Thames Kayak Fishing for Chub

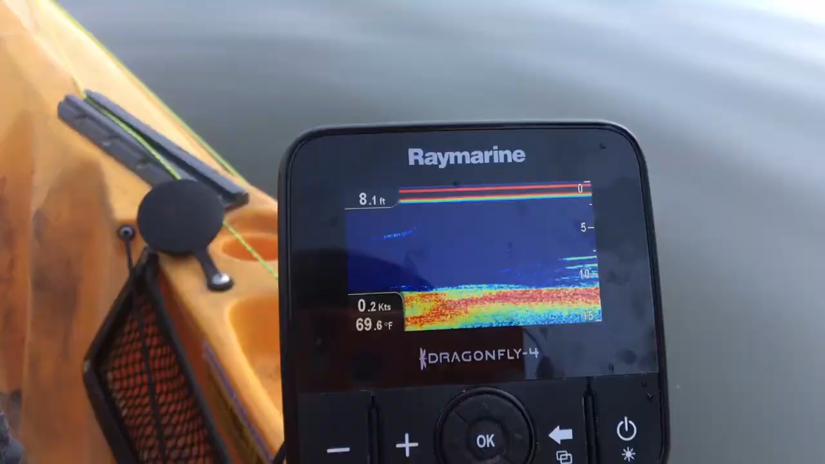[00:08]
On screen: depth 8.1 ft, water 69.6°F, speed 0.2 kn
Nice to have my fish finder working again after spending all that time pulling my hair out over it.